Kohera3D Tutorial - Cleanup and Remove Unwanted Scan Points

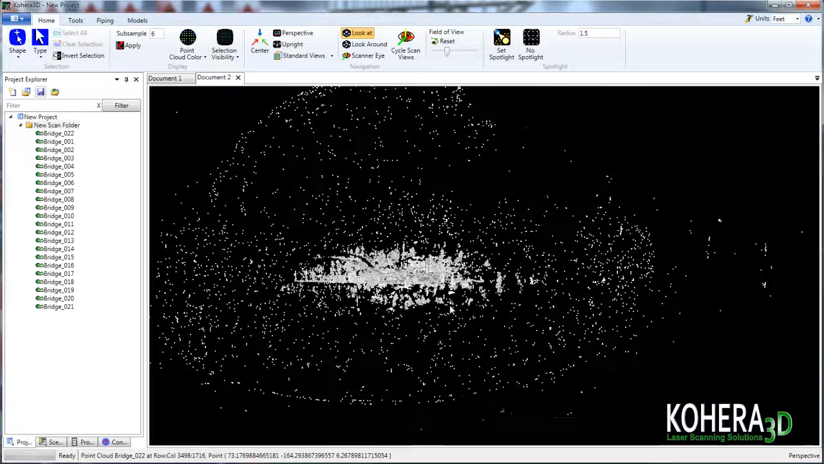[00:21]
This is actually quite common, like what we see here in this spherical shape.
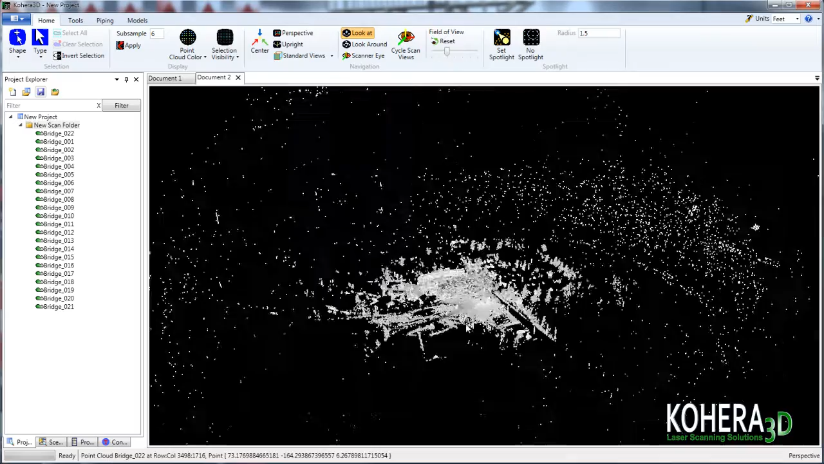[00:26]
So we're going to look at removing that, as well as areas outside the actual scope of work,
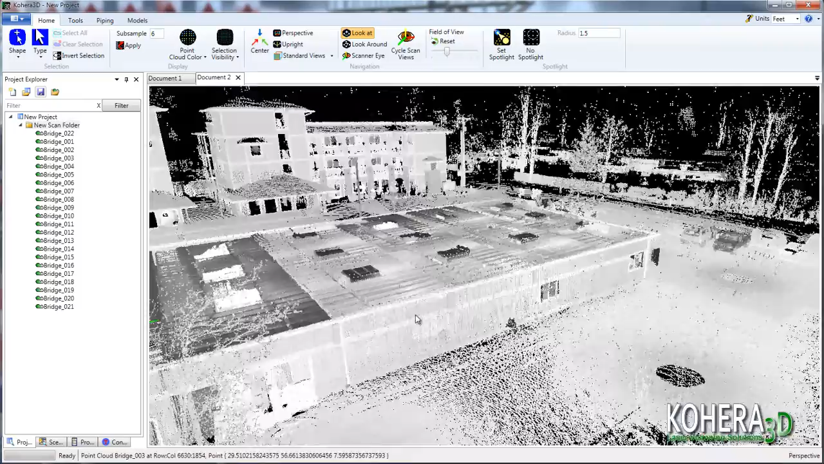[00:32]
which in this case is just this building here.
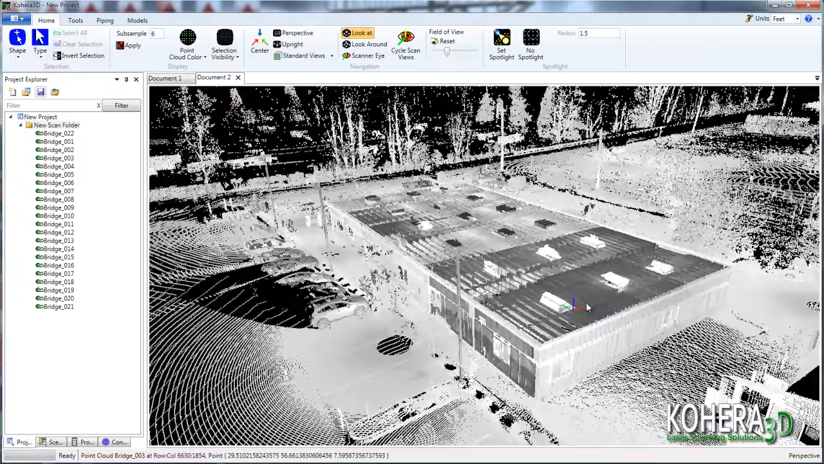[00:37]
So anything picked up by the scanner out in the distance, such as vegetation,
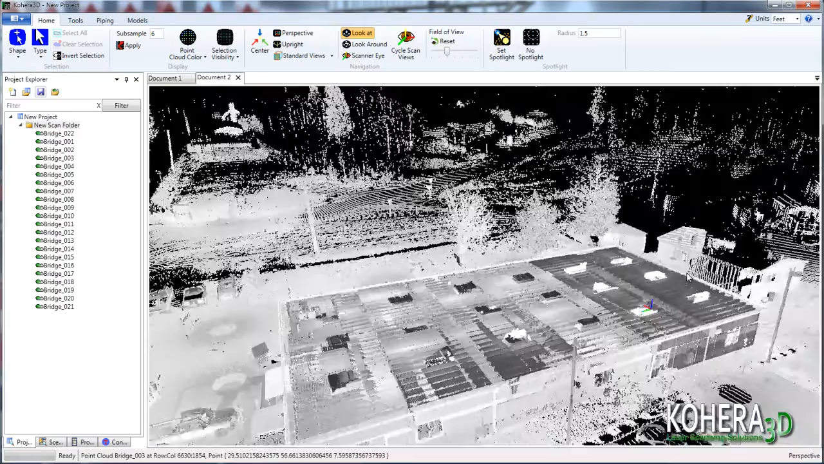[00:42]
trees, and other surrounding elements, we're going to look at removing that as well as part of our cleanup process. If we look to the panel on the left, we'll see that there are multiple scans added to this project.
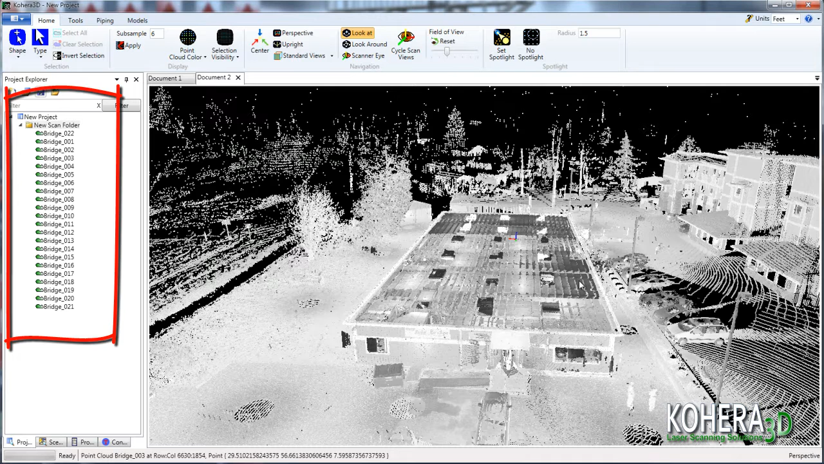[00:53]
And if we go up to the point cloud color and change the display to color by scan, we can identify the different scans that way as well.
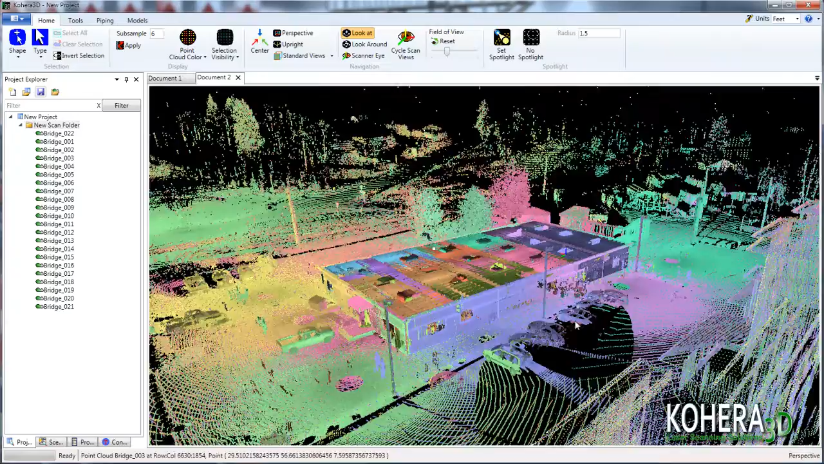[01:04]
What I'm going to do now is remove the scan files and start from the beginning so I can create a tutorial that shows step-by-step how easy it is to clean up your scan files.
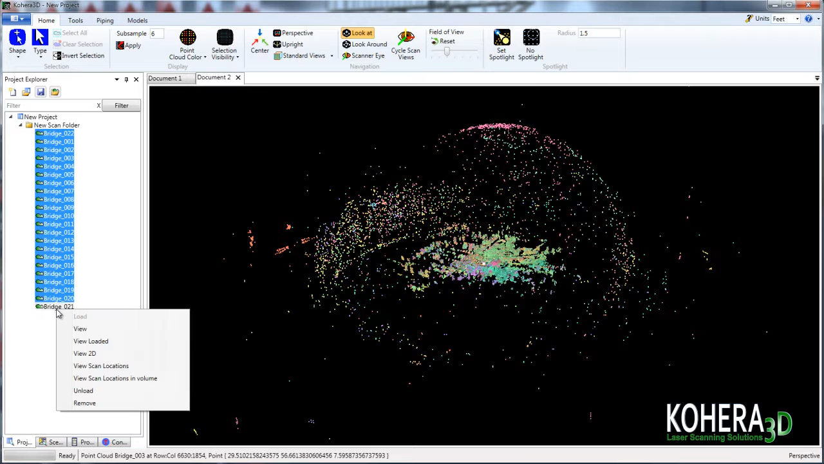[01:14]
Multiple scans can be individually loaded into the software.
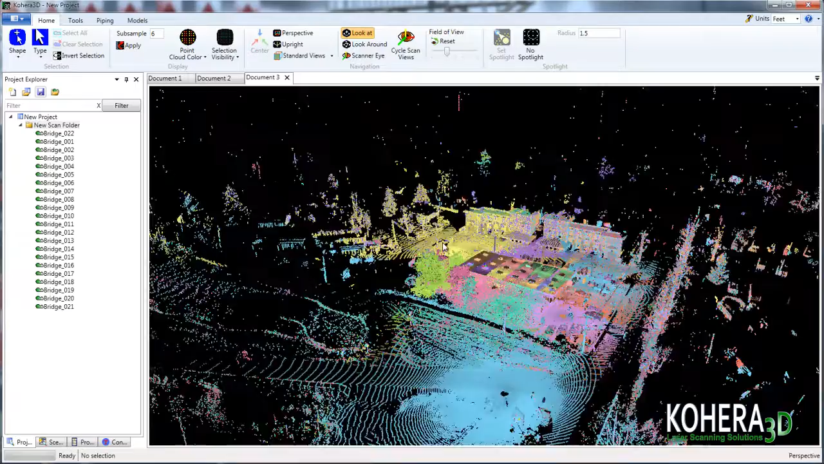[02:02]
And now we'll pull back into the building
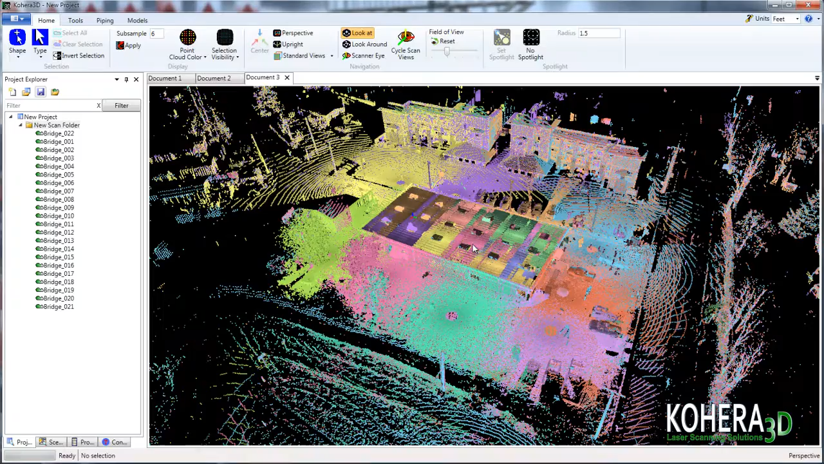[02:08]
and let's switch to a top down view.
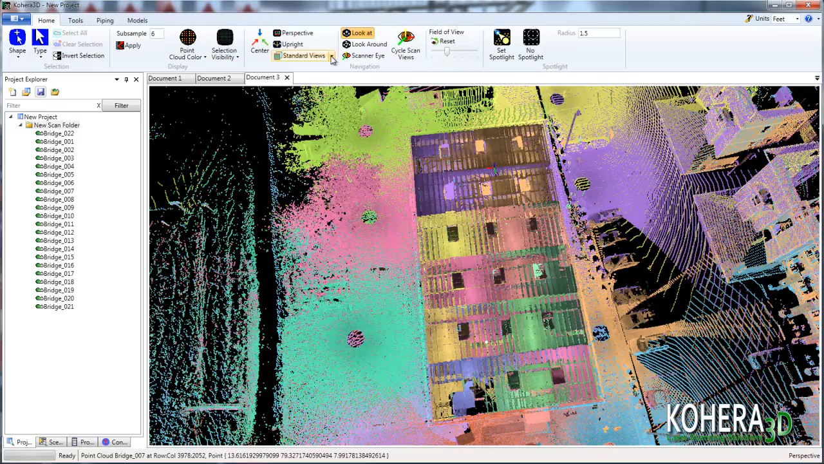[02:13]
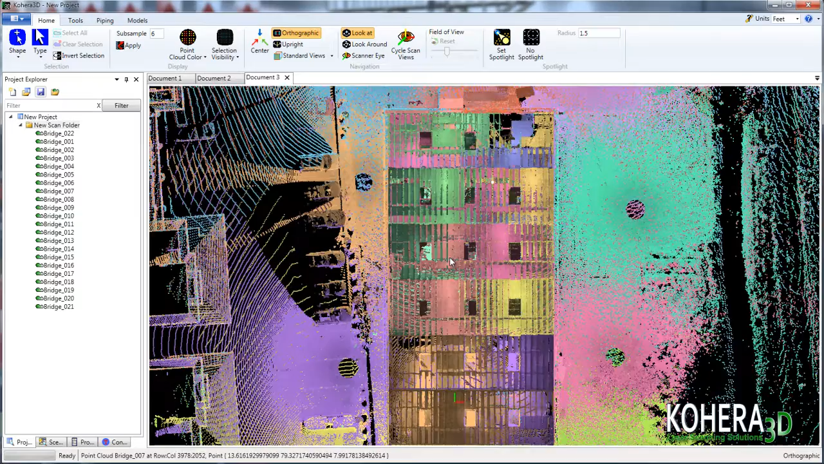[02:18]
At this stage, I find it easier to switch to a uniform scan color.
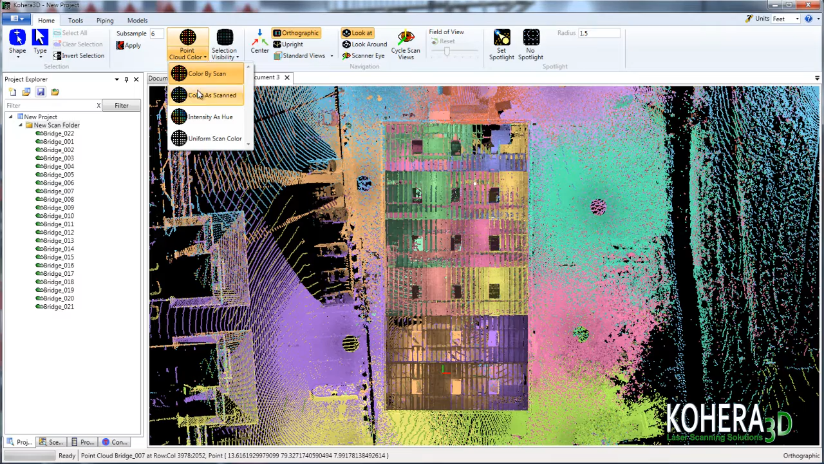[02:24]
So let's do that. And then over at our selection tools, let's choose the box select tool. We'll start by clicking in the upper left hand corner and then drag the selection tool to the place we wish the selection to end.
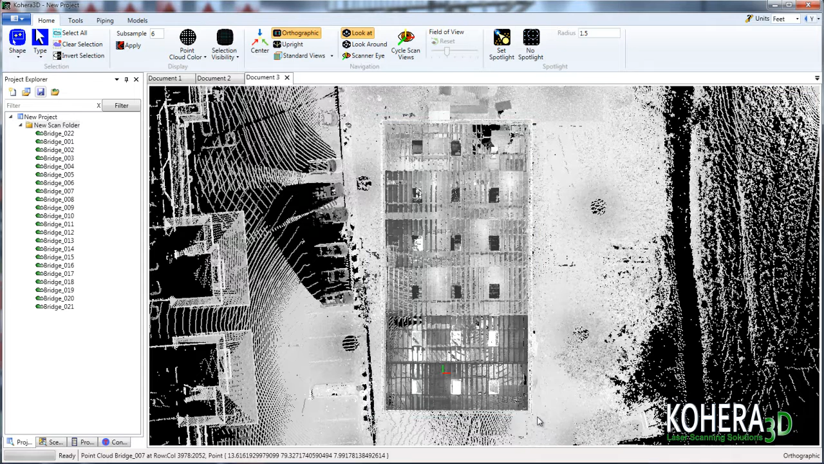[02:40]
And this will select our building.
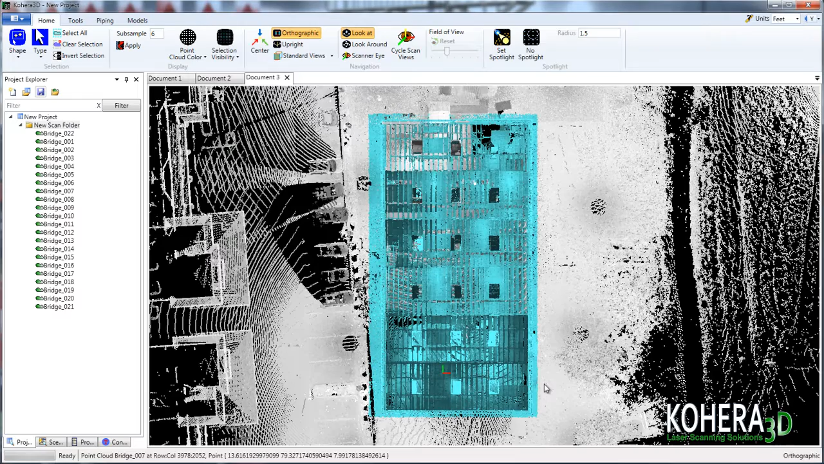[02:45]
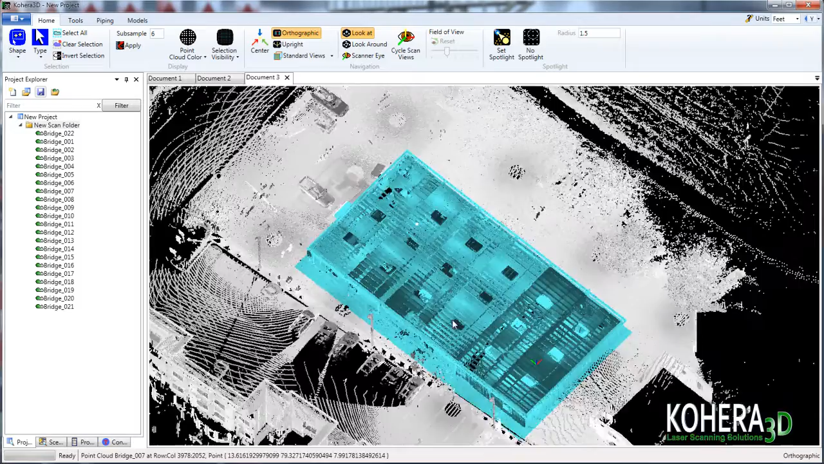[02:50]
I'll temporarily switch back to the point tool in case I need to center on a scan point.
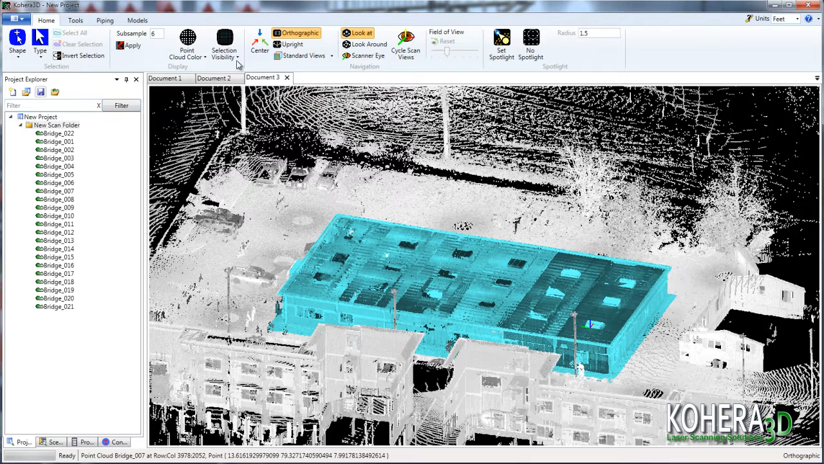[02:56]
Now let's go up to our selection visibility and change that to selected.
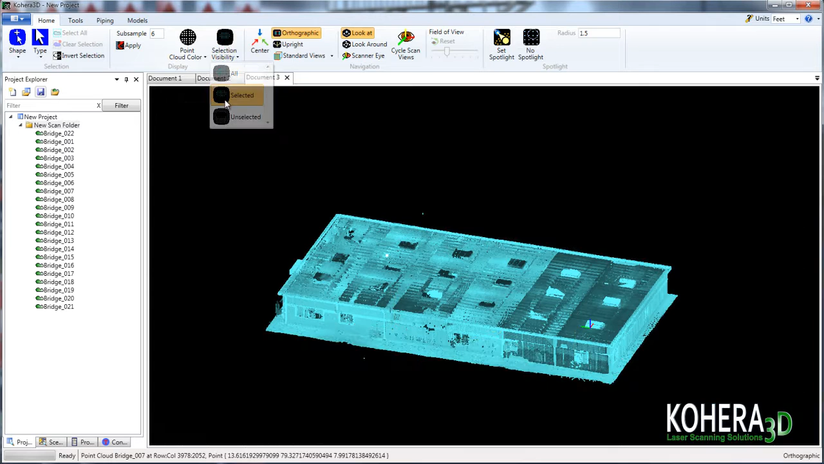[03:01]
And then we'll switch back to the box select tool and this time we're going to use it to deselect.
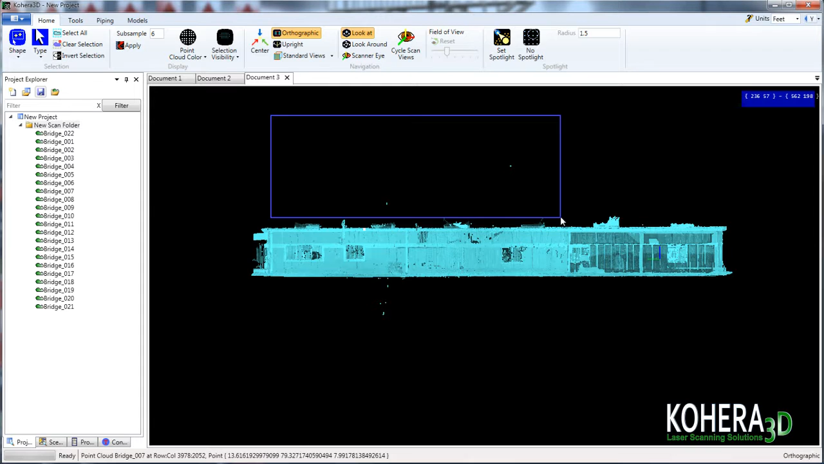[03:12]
Deselecting scan points works the same way, but this time you'll want to hold down the control key and keep it pressed down when you make your first click and your finishing click for the box select tool.
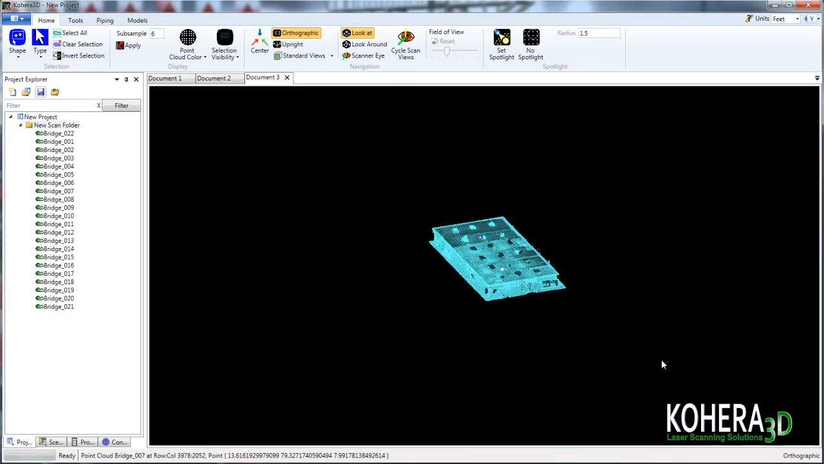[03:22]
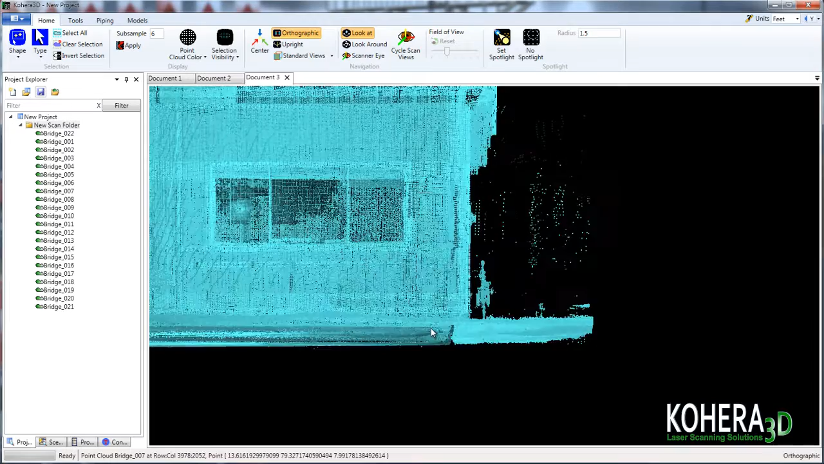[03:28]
So I'll just move around the building here and look for points that I want to deselect areas that I don't want to be included in our export.
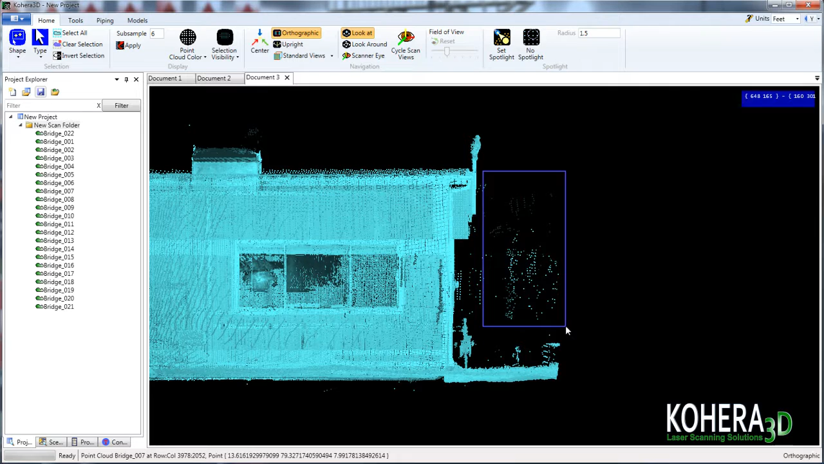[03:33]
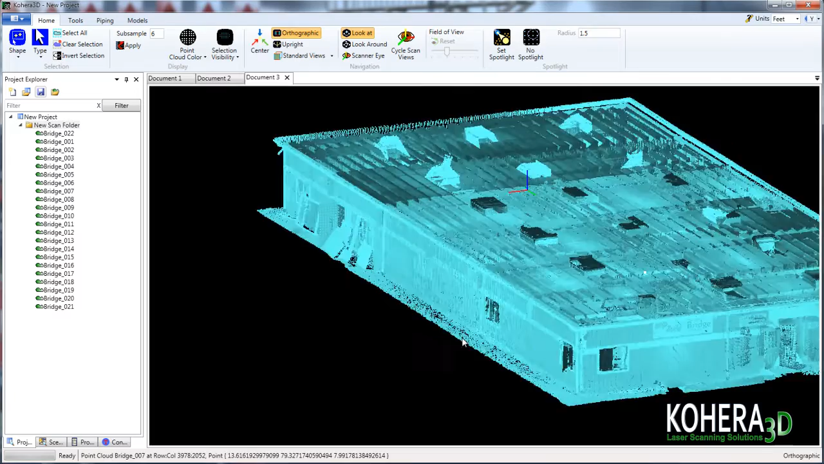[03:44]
Now the box tool isn't the only tool for selecting and deselecting points.
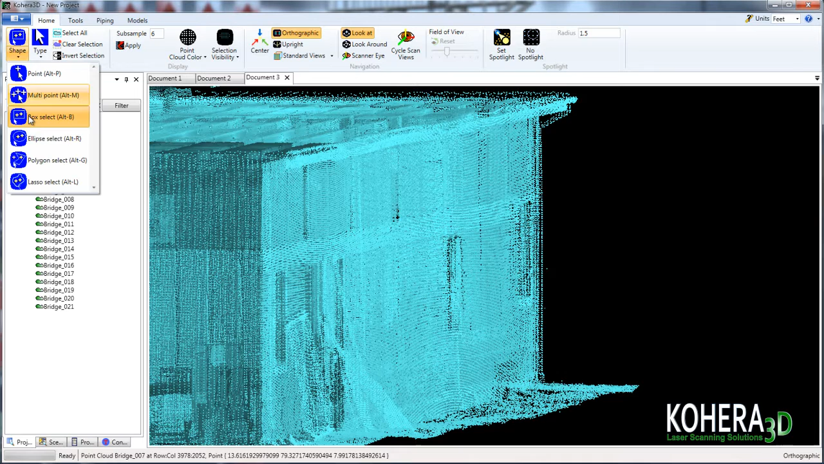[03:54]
So you're not just limited to a rectangle.
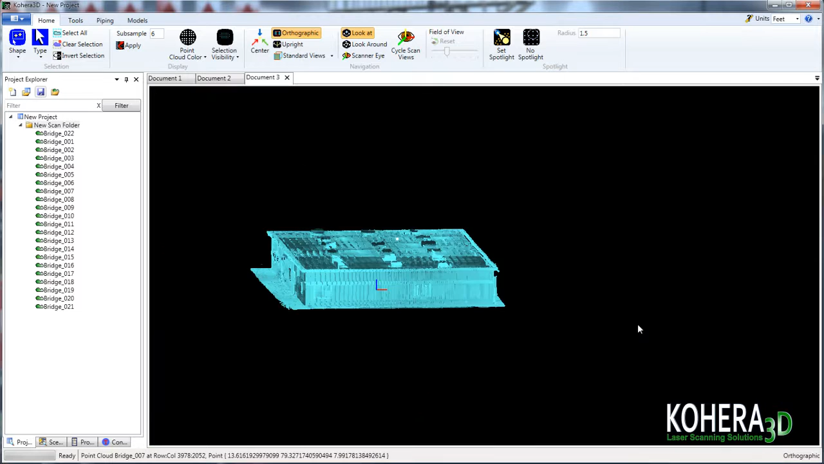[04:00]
We'll switch back to the point tool and choose a selected scan point. Next, we can either right click on the screen or press the keyboard shortcut Alt plus E and that will pull up the batch point cloud export.